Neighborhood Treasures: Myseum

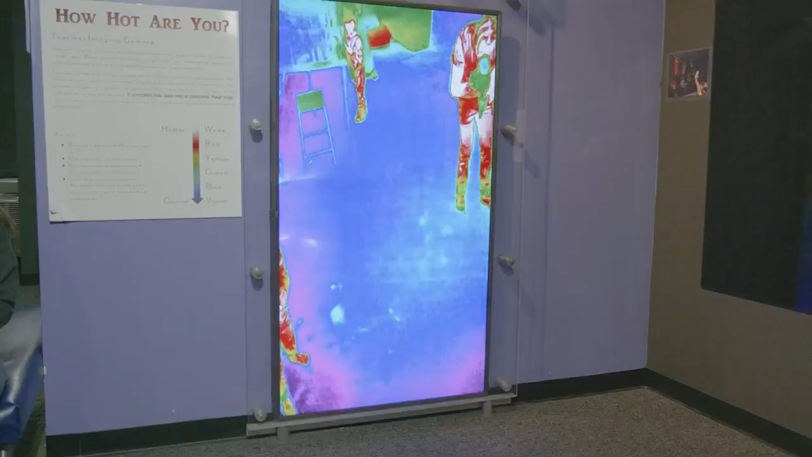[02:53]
And here we have a thermal imaging camera, so you can see the heat of your body, and it's so sensitive that you can see footprints in the carpet.
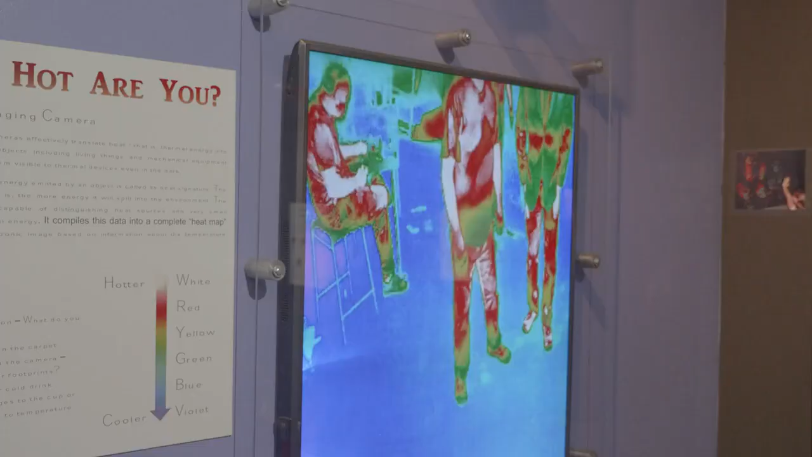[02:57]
How close do we get before it starts to pick us up?